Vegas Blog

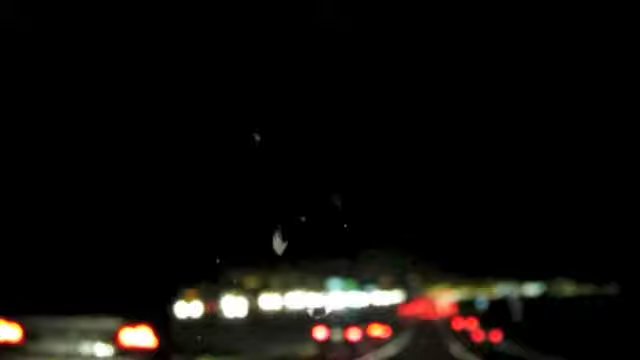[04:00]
Cool. But yeah, we're almost there. We're about 25 minutes away, maybe a little less. Blurry again.